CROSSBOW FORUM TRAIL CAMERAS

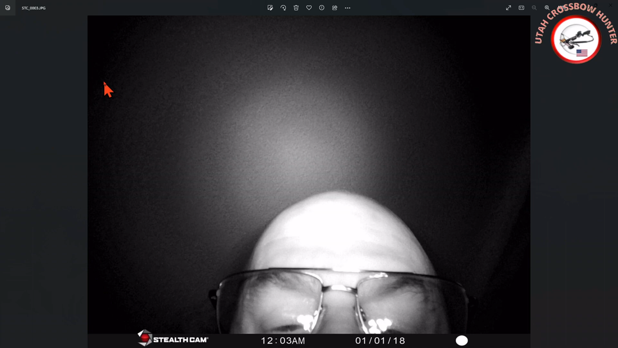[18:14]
oh who is that ugly looking dude there yeah
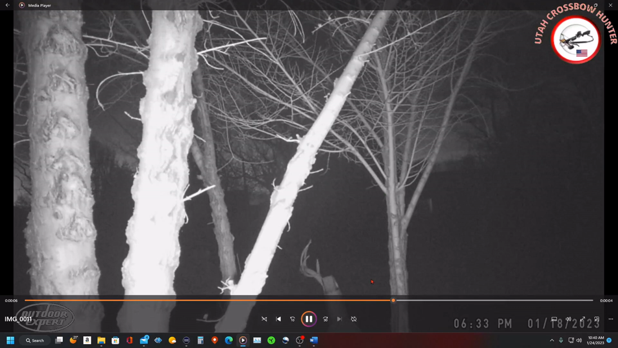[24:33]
let's see pause it again let's see if we can see it yeah and there was something back there but I couldn't tell this is 6 33 p.m.
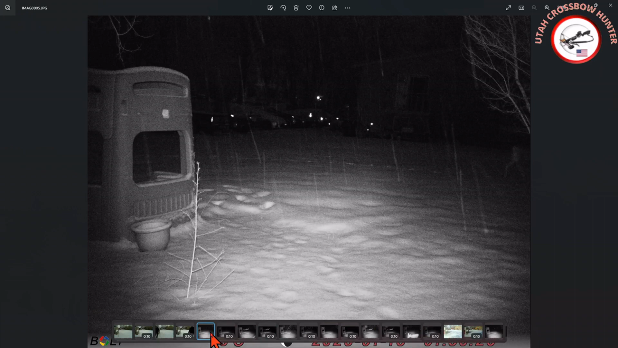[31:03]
snowing yeah it was coming down pretty good out there but this one I'm not seeing any dates or anything or anything oh here we go that is like a little spike it looks like